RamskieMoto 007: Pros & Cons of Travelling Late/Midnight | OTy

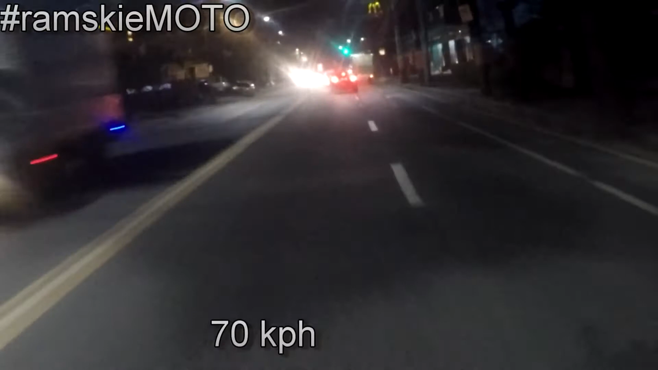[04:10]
Max 70 na lang ako Ah Unang una Max 70 kasi madili man daan hindi mo alam
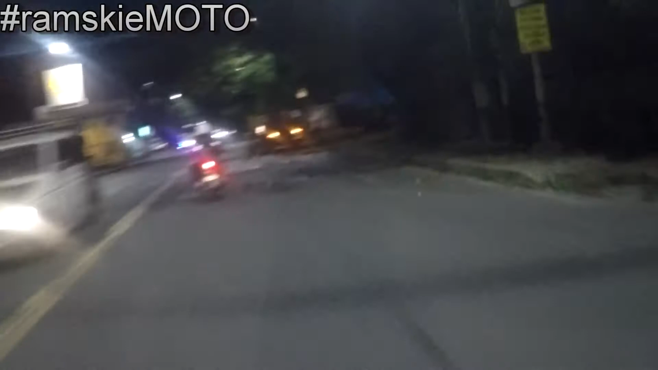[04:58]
Oooo Ano ito So So Ingat sa mga ganun ah paggabi marami na kung ano na nakaambalang sa dahan